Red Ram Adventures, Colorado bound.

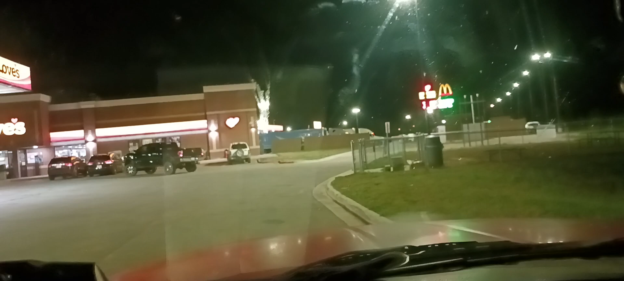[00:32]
So, here I am in the, I guess you could say the next best thing, the cheap spot for the night. I hope I wake up about daylight and I go further west. Goodbye. Thank you.